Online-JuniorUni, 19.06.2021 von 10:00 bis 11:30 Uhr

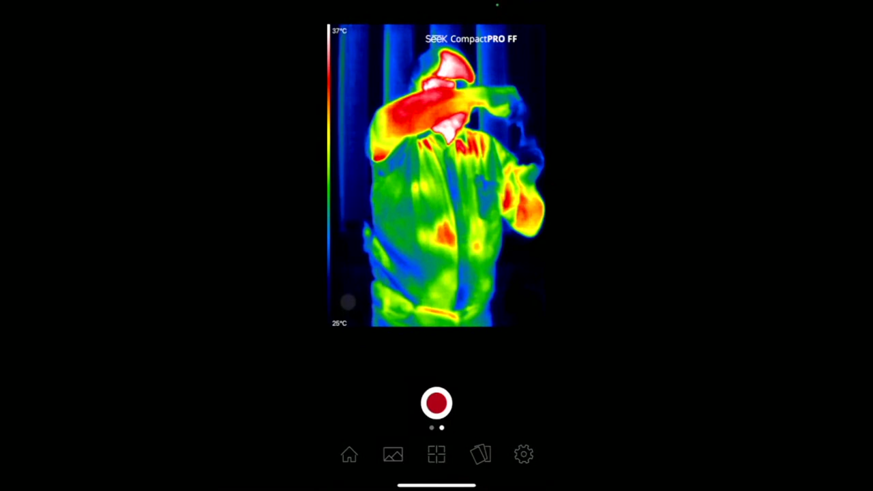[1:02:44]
On screen: scale top 37°C, scale bottom 25°C
Und dann sehen wir, der Luftballon, der wird richtig heiß.
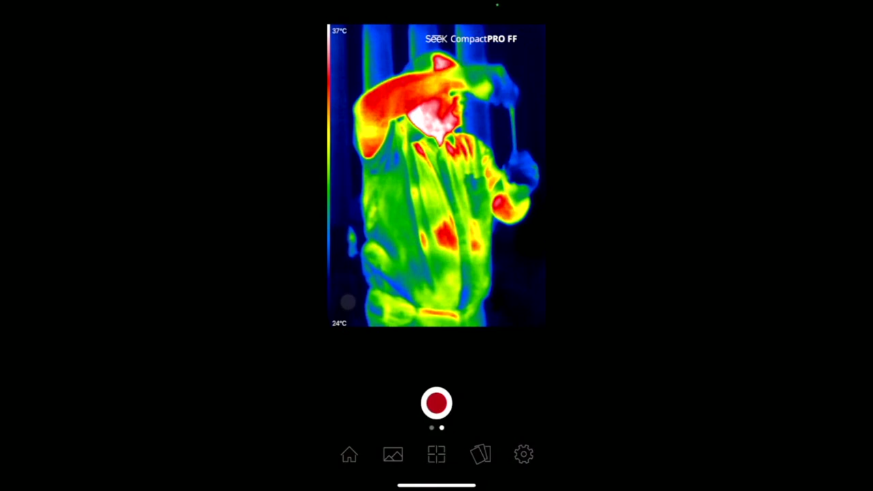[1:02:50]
On screen: scale top 37°C, scale bottom 24°C
Der wird richtig warm, denn ich tue Energie in den Ballon rein und die wird umgewandelt in Wärme.
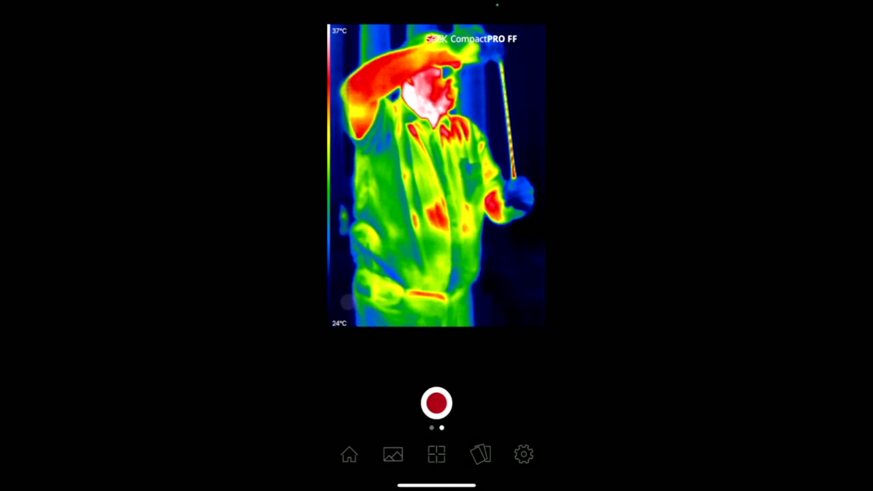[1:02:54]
On screen: scale top 37°C, scale bottom 24°C
Das kann man sehen, das kann man auch spüren, wenn man sich den Luftballon an die Oberlippe hält.
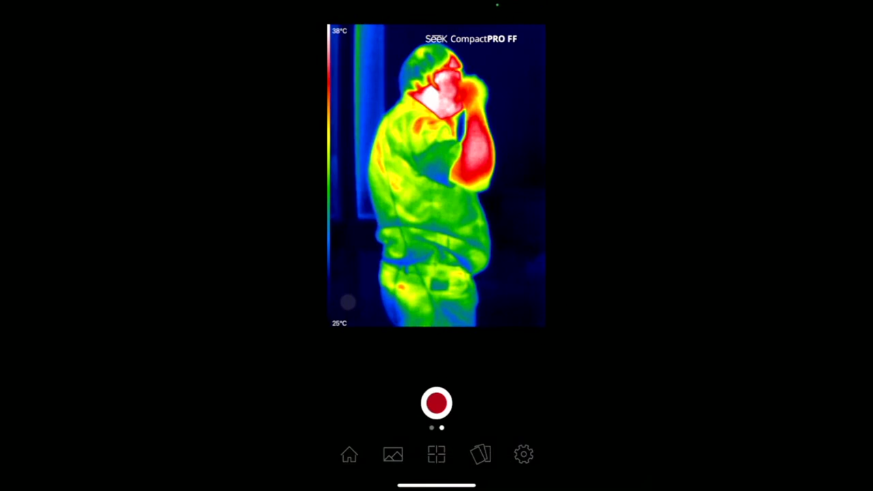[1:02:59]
On screen: scale top 38°C, scale bottom 25°C
Dann merkt man, der wird hier richtig warm. Wir probieren noch mal was aus. Ich mache mal die Tafel.
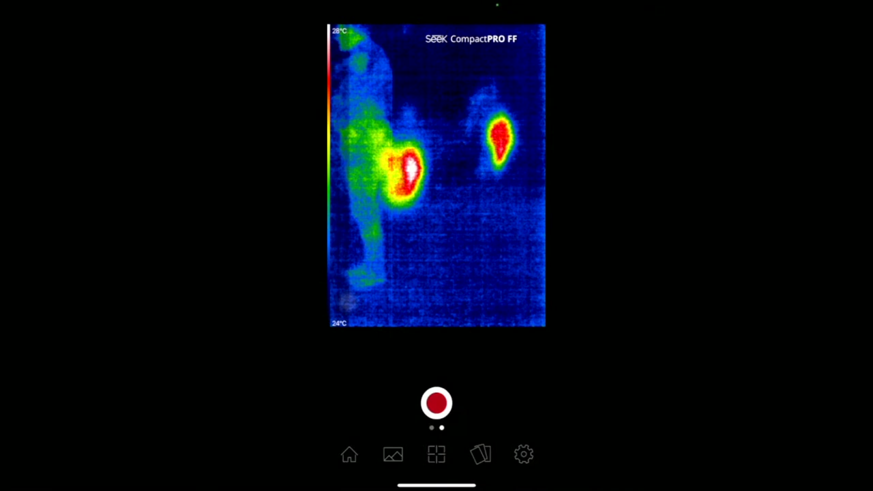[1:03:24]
On screen: scale top 28°C, scale bottom 24°C
Das heißt, mit Infrarot kann man in die Vergangenheit schauen. Man kann sehen, was da war und man kann sehen, die Tafel ist frisch geputzt.
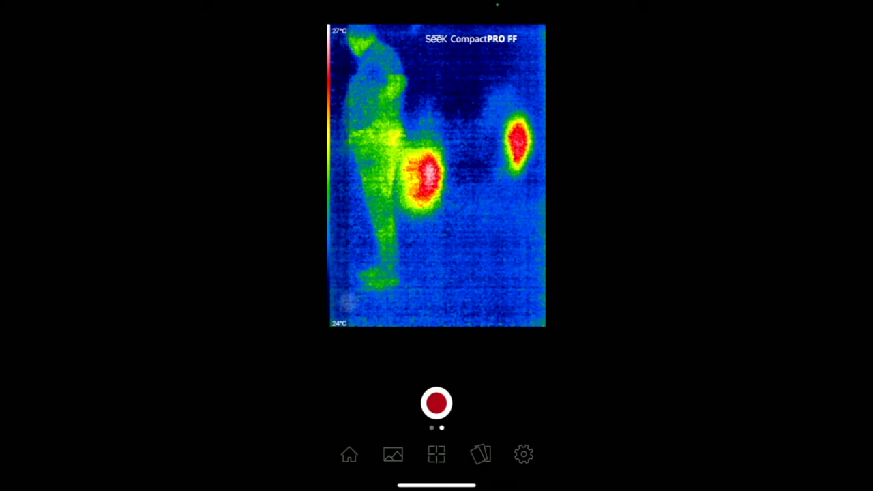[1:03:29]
On screen: scale top 27°C, scale bottom 24°C
Ich spiegel mich da drin und mal gucken, ob der Tiolino sich drin spiegelt.
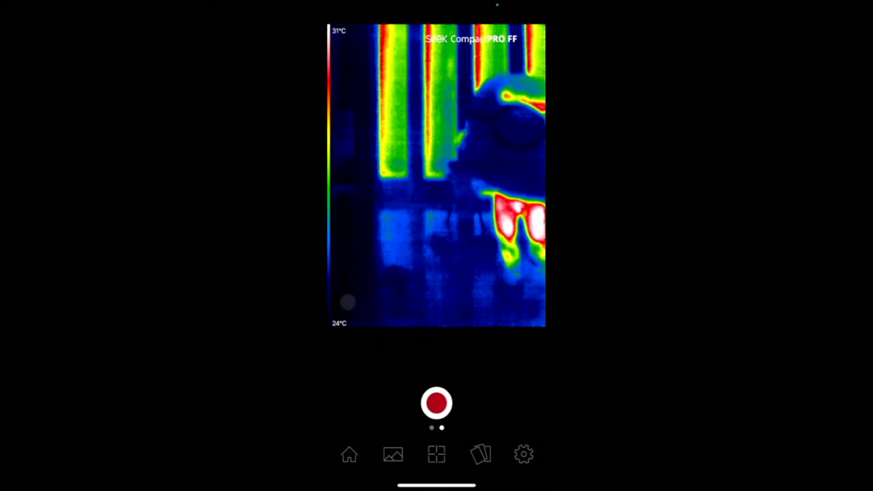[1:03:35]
On screen: scale top 31°C, scale bottom 24°C
Guck mal hier hin, Tiolino, ja, ob man dich sehen kann. Man sieht auf jeden Fall, der Tiolino hat ziemlich heiße Beine.
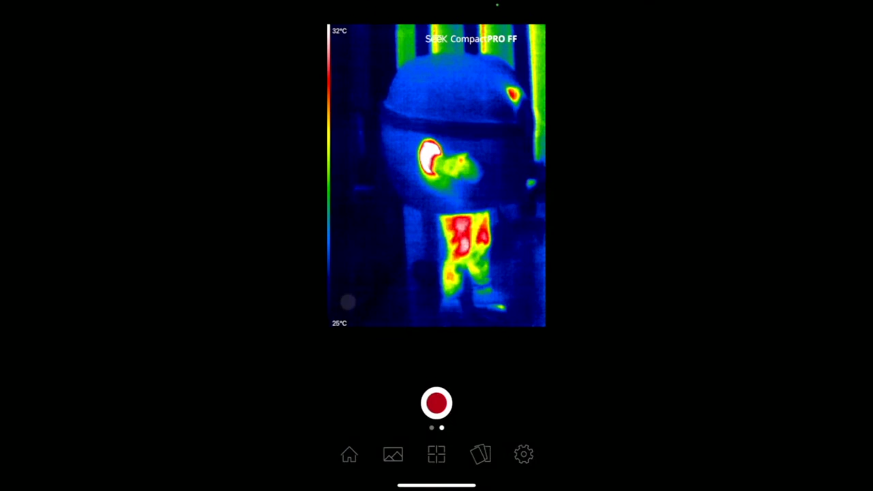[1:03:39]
On screen: scale top 32°C, scale bottom 25°C
Das kann man sehen. Warme Arme, ja, und oben hat er auch so ein warmen Balken, ja.
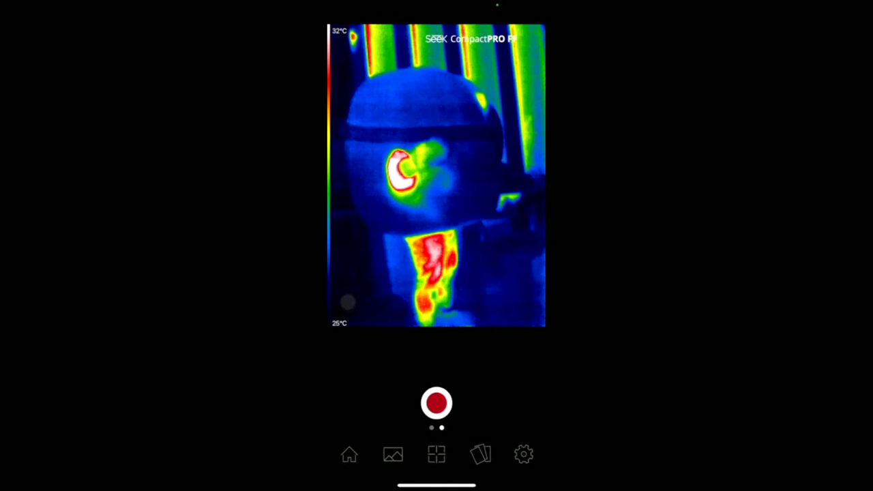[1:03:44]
On screen: scale top 32°C, scale bottom 25°C
Da kann der Tiolini nämlich rausschauen.
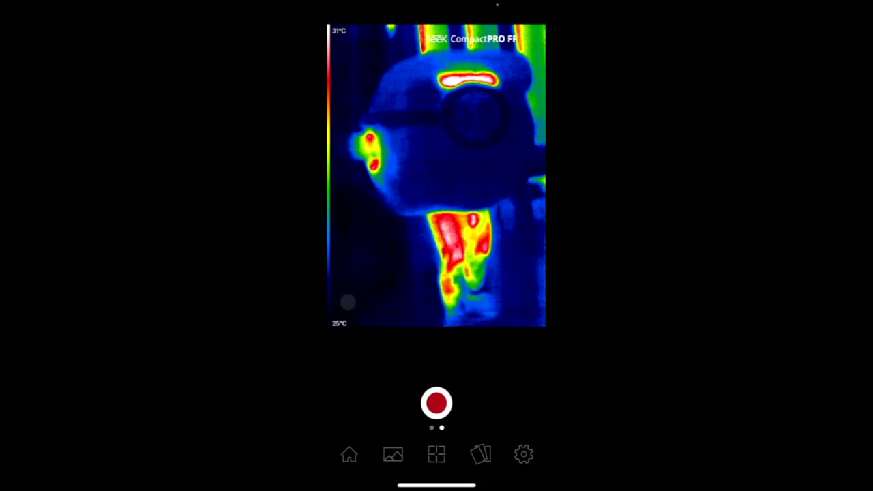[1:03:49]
On screen: scale top 31°C, scale bottom 25°C
Gut, das ist Infrarot. Und jetzt puste ich den Luftballon mal auf.
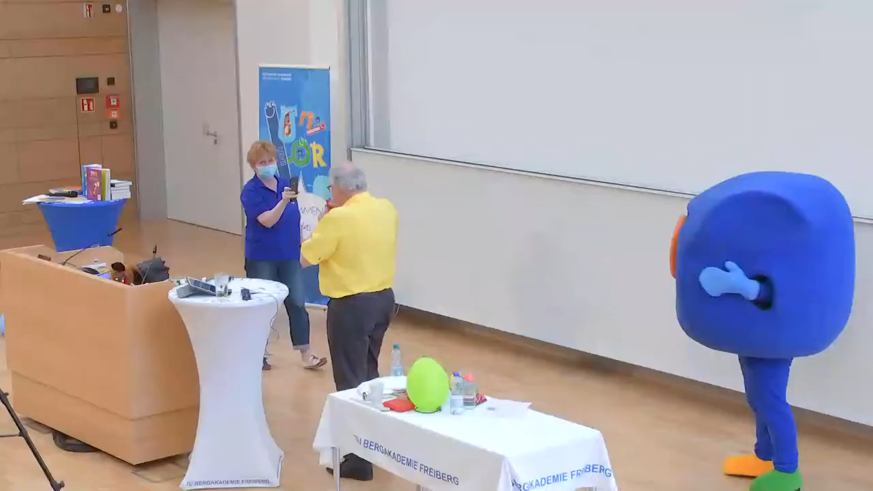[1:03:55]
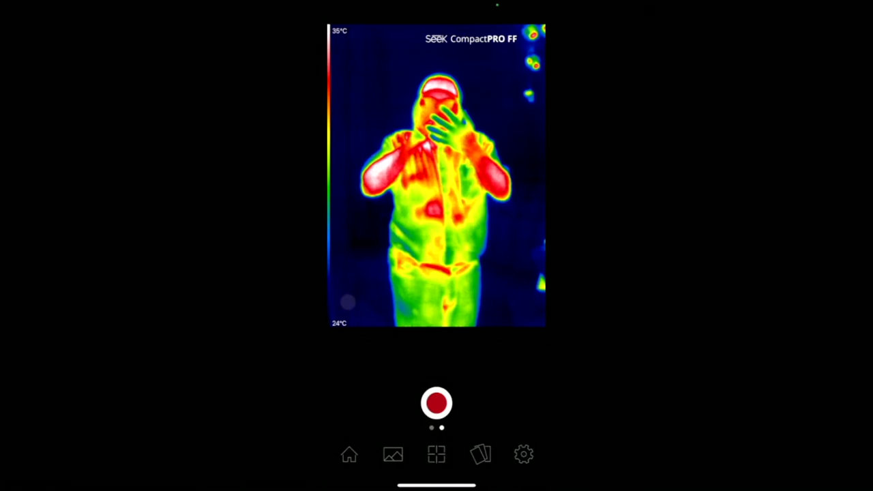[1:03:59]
On screen: scale top 35°C, scale bottom 24°C
Und da kann man schon was anderes sehen. Nämlich durch diesen Luftballon kann man durchschauen. Der Luftballon ist für Infrarotstrahlung praktisch gar nicht da.
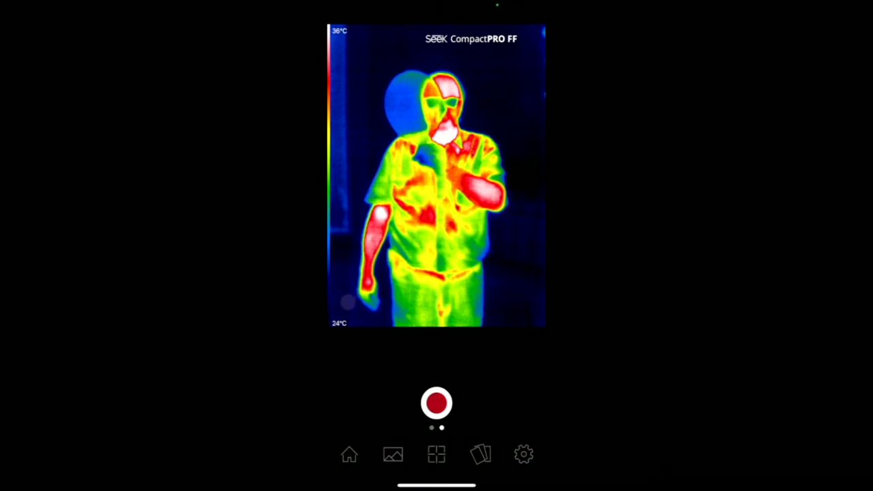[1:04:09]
On screen: scale top 36°C, scale bottom 24°C
Der ist durchsichtig. Das liegt daran, dass die Haut vom Luftballon ziemlich dünn ist.
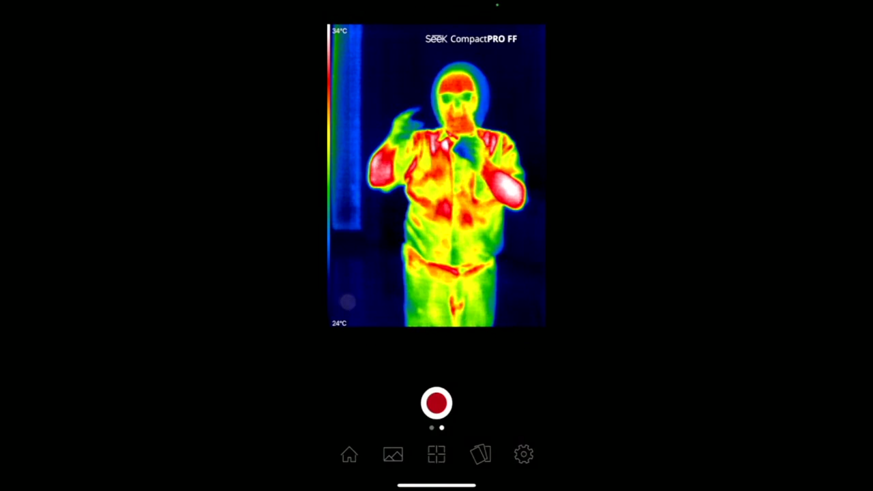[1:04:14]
On screen: scale top 34°C, scale bottom 24°C
Im Luftballon ist Luft, Luft ist ein Gas und da kann Infrarotstrahlung, Wärmestrahlung durch.